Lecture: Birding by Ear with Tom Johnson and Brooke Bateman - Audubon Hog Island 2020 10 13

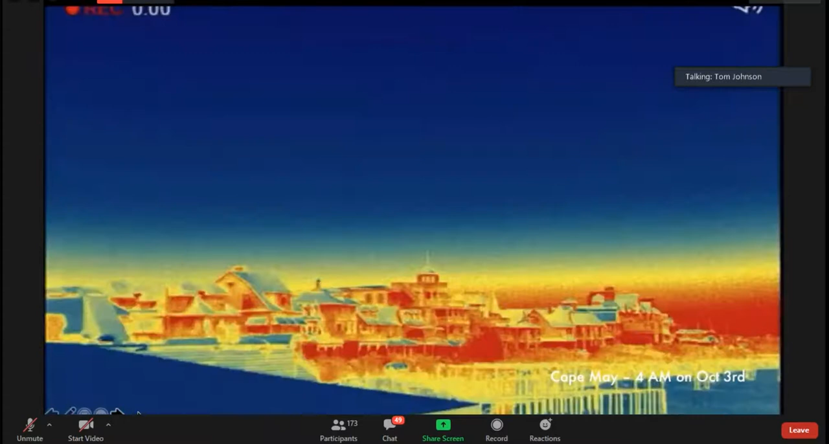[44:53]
Looking at the horizon, you can see how warm the buildings are after having absorbed the sun's energy through the day. There's the ocean, a rock jetty, and now we're going to pan up into the sky.
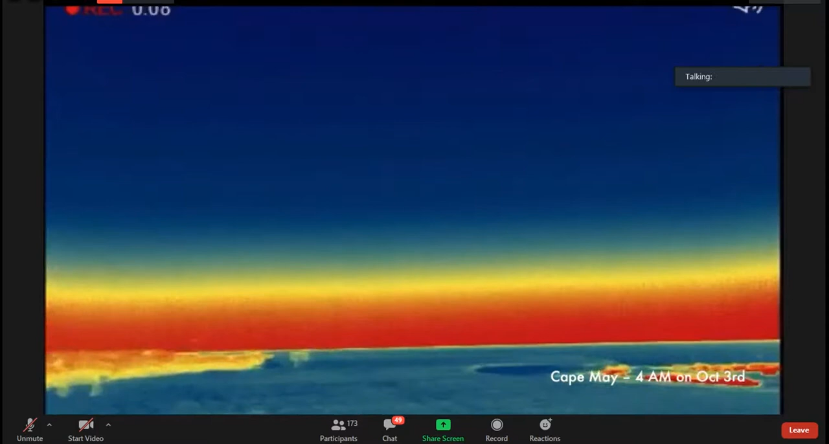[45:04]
And again, reveals immediately all these little pale spots.